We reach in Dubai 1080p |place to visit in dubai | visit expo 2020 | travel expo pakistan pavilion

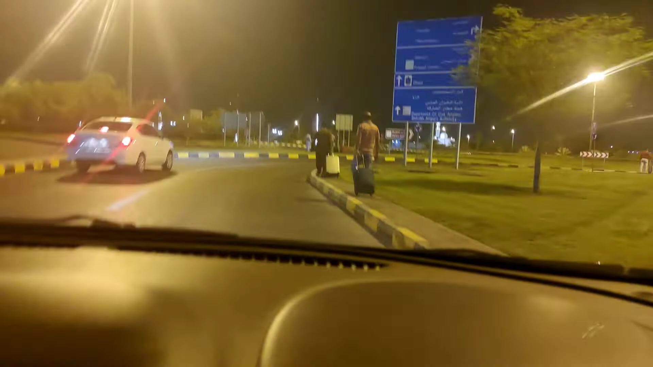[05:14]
جی ہم گاڑی میں بیٹھ گئے ہیں تو اب ہم سیدھے جائیں گے اجمان اپنے سیٹی میں تو جہاں پہ میری کمپنی ہے تو
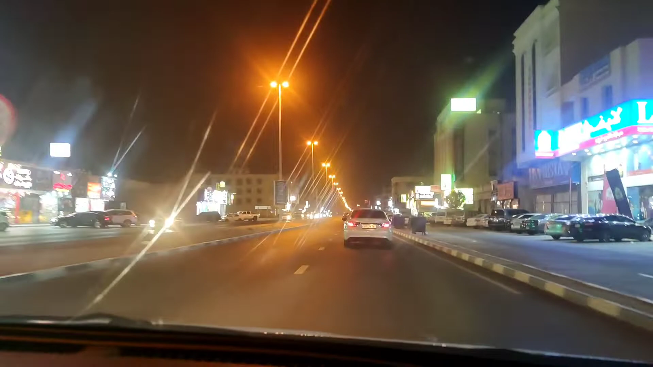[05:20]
انشاءاللہ آپ کو کوشش کروں گا کہ اپنا روم اور چیزیں دکھاؤں کیونکہ چار ماہ سے روم بند پڑا ہے تو اس کی کیا حالت ہوگی وہ بھی چل کے دیکھتے ہیں تب تک آپ لوگ رشتے کے تھوڑا سا سفر انجوائے کریں دیکھیں کہ رات کو اجمان کا ویو کیسا ہوتا ہے
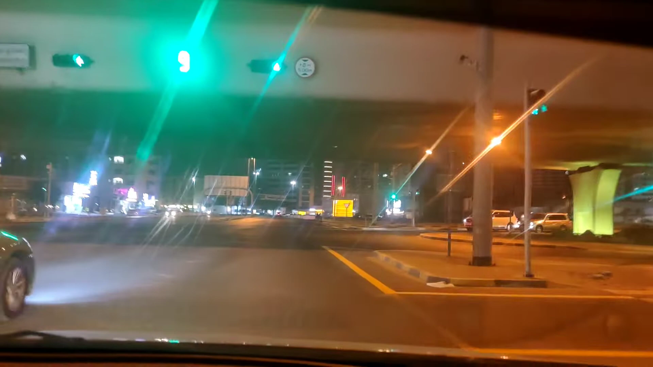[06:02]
جی بی ورزہ بھی ہم جرف ٹو میں پہنچ گئے ہیں تو یہ وہ ایریا ہے جہاں پہ جب میری فیملی ادھر تھی تو اسی جگہ پہ ہمارا فلیٹ تھا جرف ٹو میں یہ بلکل اس بلڈنگ کے بیک سیڈ میں یہ سامنے جو بلڈنگ فلیگول نظر آ رہی ہے اس بلڈنگ کے بلکل بیک سیڈ میں ہمارا فلیٹ تھا
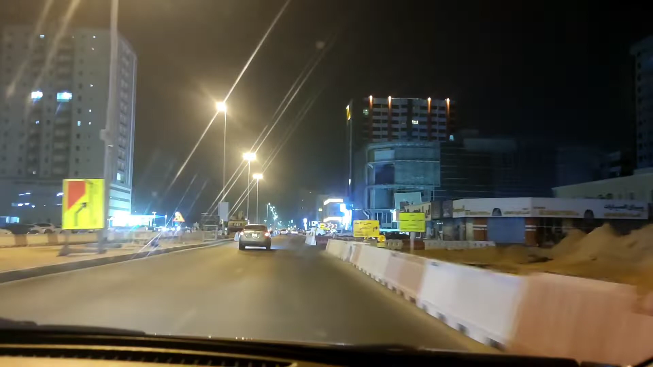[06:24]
ابھی ہم جرف ٹو میں انٹر ہو رہے ہیں تو جرف ٹو کے اندر میری کمپنی بھی ہے اور یہ ایک بہت بڑا شاپنگ ہب بھی ہے
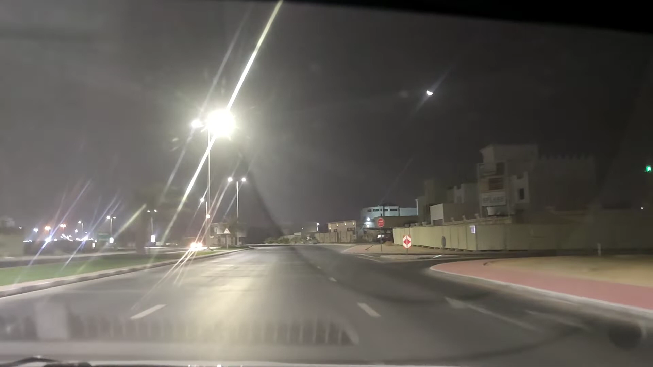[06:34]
اس کے اندر آپ کو چینہ مول ملے گا سپلیش سٹی فلیش اور ہوم سیونگ یہ ساری مارکٹس جو آپ کو اس ہی کے اندر ملیں گی تو بہت ساری سستی مارکٹس ہیں نیسٹو کی ایک سلاسٹ چانس ایک ان کی برانچ ہے وہ بھی ادھر ہی ہے تو آپ جتنی بھی شاپنگ کرنی ہو تو آپ یہاں سے آکے کر سکتے ہیں یہ شاپنگ کے لیے بہت اچھا ہب ہے تو میں دیکھتا ہوں کہ جتنے بھی لوگ اپنے گھروں کو جانے والے ہوتے ہیں سب یہاں سے آکے شاپنگ کرتے ہیں یہ جو اجمان والے خاص طور پر